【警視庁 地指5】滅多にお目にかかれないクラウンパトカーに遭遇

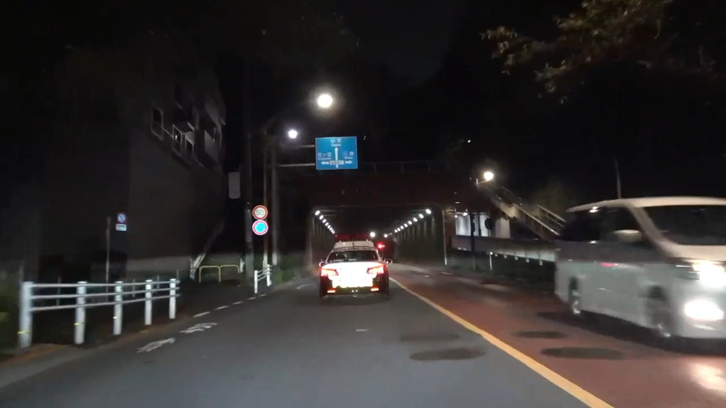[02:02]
三鷹警察があるからそこに行くんだろ。